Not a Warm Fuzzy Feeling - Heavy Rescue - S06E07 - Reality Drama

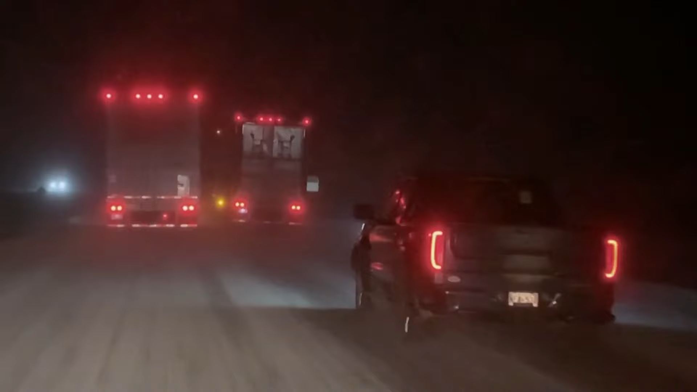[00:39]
Why don't we... What a mess.
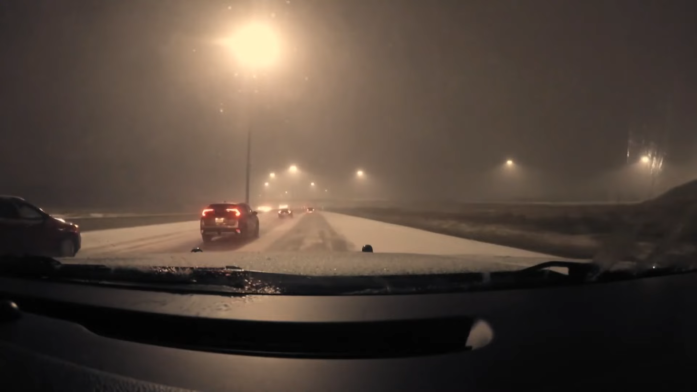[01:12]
...especially since the roads are... ...covered in snow. You are gonna need that stopping distance. And by 10 PM...
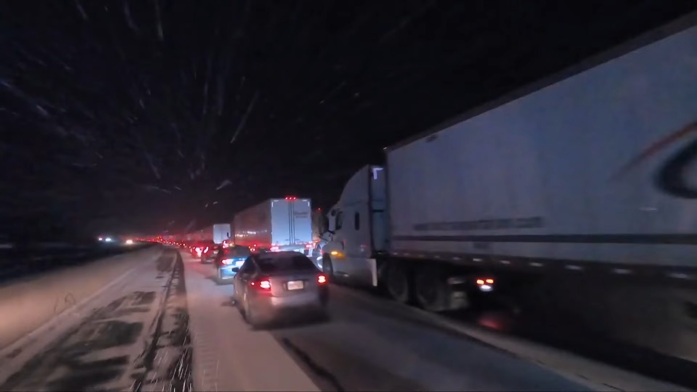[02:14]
We have full closure... ...on Canada's busiest highway. We've got cars that are disabled now.
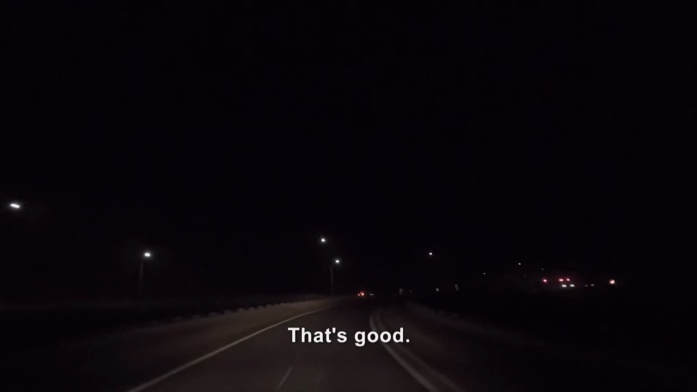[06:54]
That's good. The southwestern end of the 401 is moving well.